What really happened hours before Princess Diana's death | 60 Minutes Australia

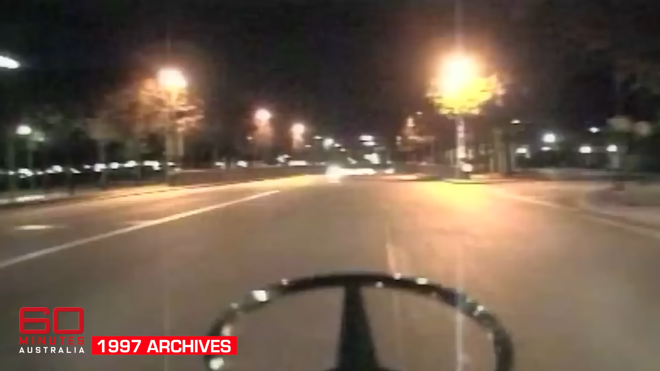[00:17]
We now know the driver was drunk and travelling too fast.
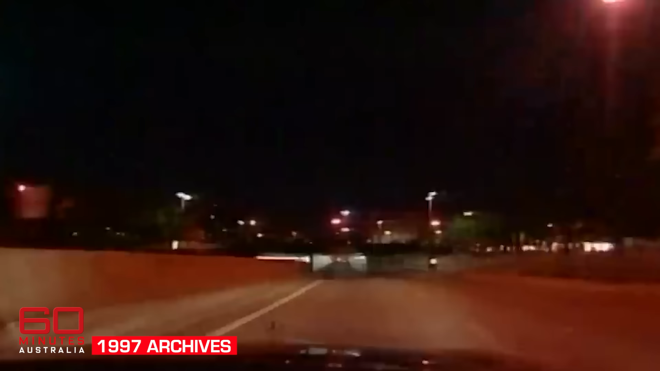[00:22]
As the car entered the tunnel under the Pont de Lauma there was a horrific crash which echoed around the world.
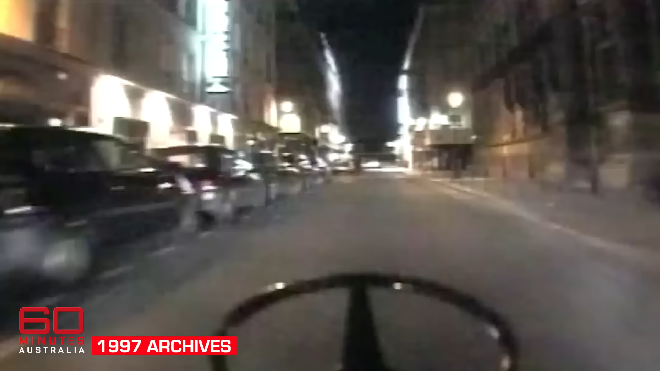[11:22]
With Henri Paul at the wheel,
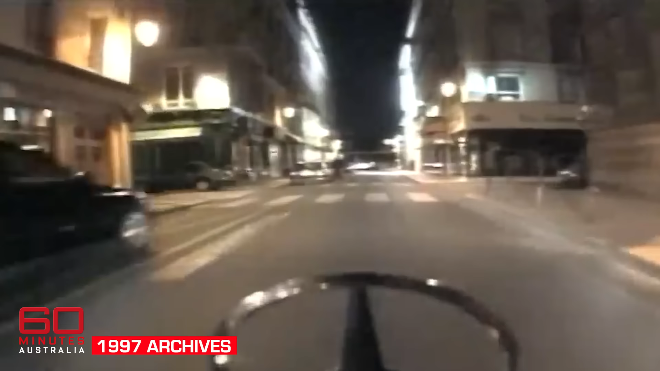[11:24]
the Mercedes sped off down the one-way street, but it wasn't long before the paparazzi gave chase on motorcycles.